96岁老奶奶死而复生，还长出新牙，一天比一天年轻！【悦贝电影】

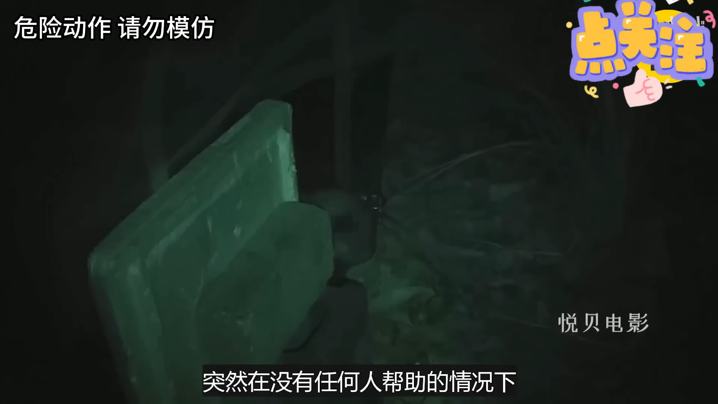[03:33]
突然在没有任何人帮助的情况下锁扣就被打开了接着小白就消失在漫漫黑夜里为了解开谜团节目组又邀请了动物专家专家反复观看录像后终于发现了问题